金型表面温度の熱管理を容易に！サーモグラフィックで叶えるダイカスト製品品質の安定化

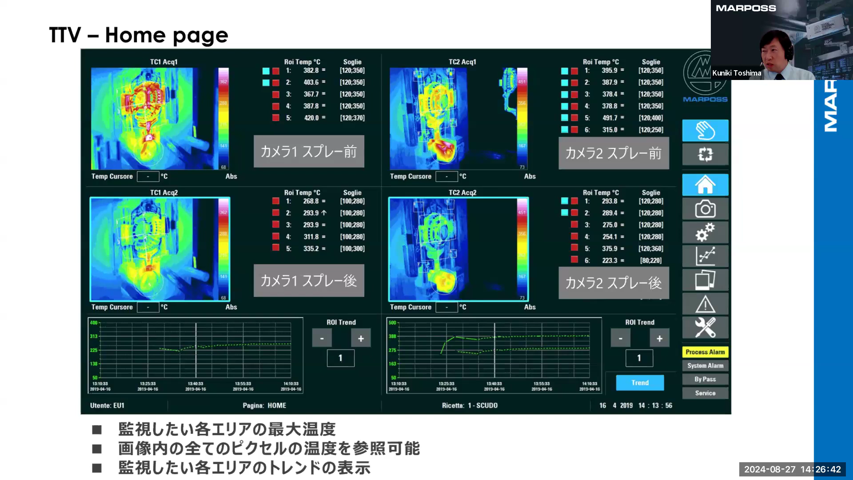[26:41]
時系列的にですねなっているかというところをですねグラフとして表示していくというのもありますのでこちらの方はですねこちらのページの方では表示をしているものになっております
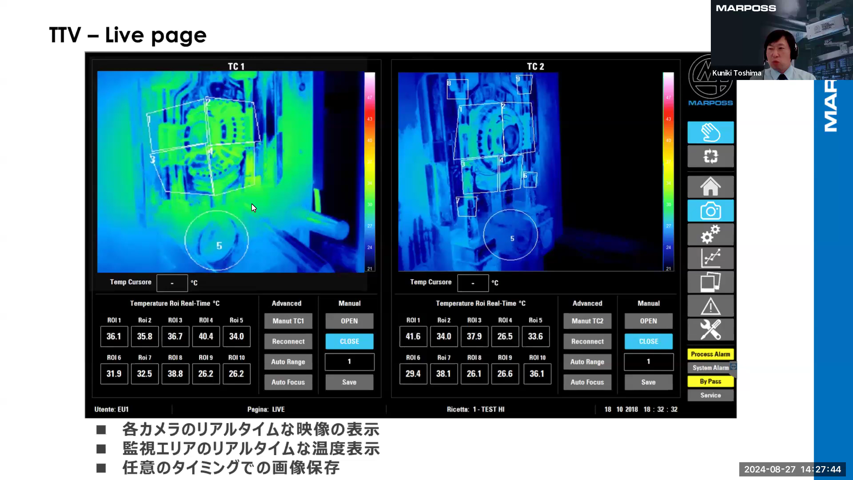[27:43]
ところになっていますあとは2のタイミングでですね画像として取得したいよと保存したいよという場合はですねこちらの方で保存するといったこともできるようになっております
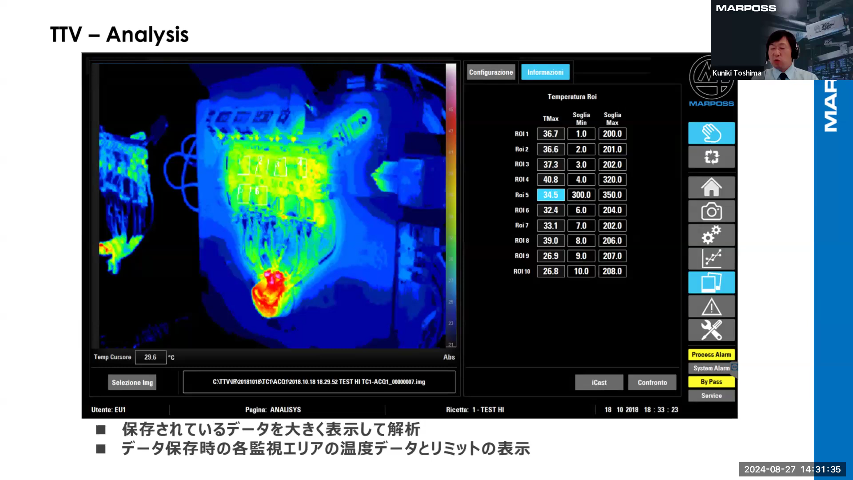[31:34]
On screen: spot 29.6°C
ちらの方で画像を呼び出してですね実際どういった温度になってたかどういった画像が表示されてたかとそういったところを見ていただくのようになっています
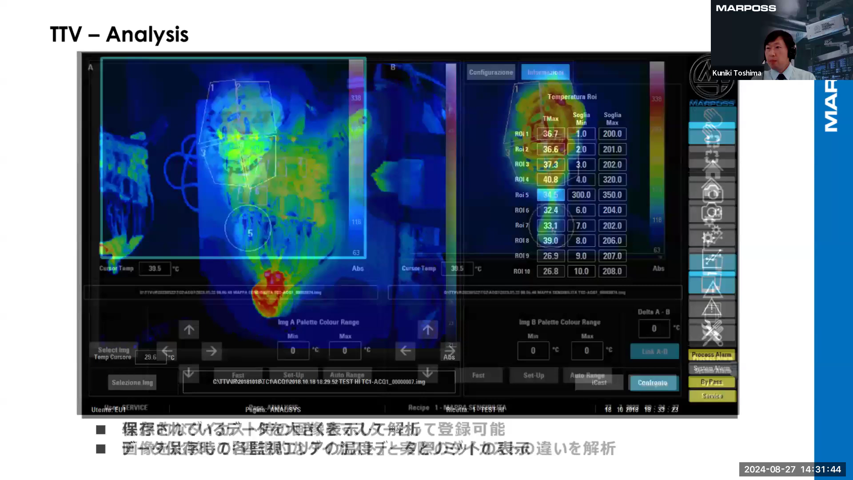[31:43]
こちらの方はですね比較ですね比較をするようなページになりますけれども
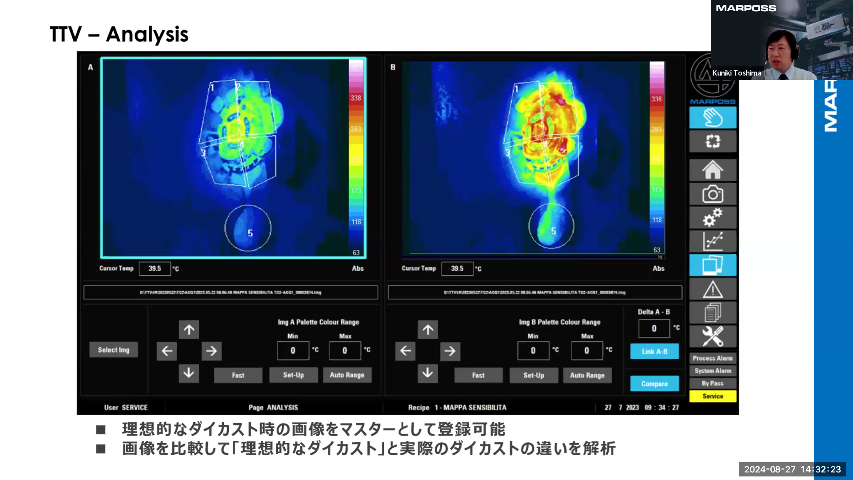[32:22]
見られるようになっていますのでこの部分は差があるけどこの部分は差がないとかですねそういった差異をですね見ていくようなページになっています